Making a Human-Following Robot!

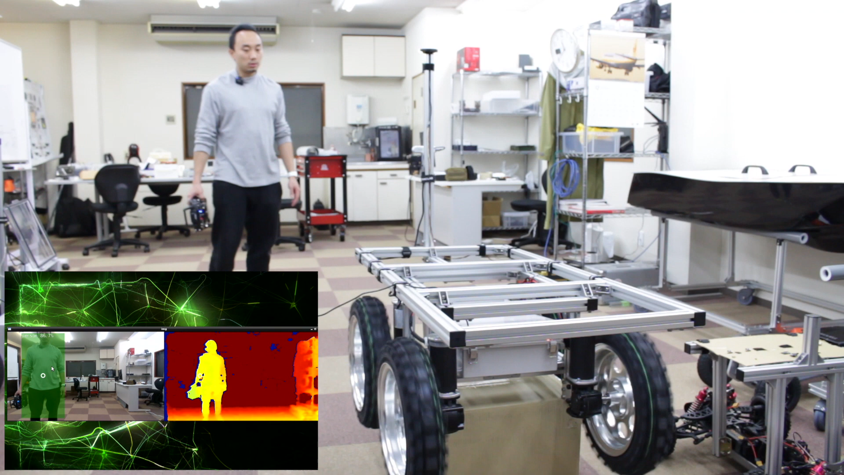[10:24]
so here the robot is in skating mode so if I come to the center of the robot it will stop skating so if I go to here it will try to skate to my side so if I go out of the skate zone into the chasing zone it will start to chase myself and then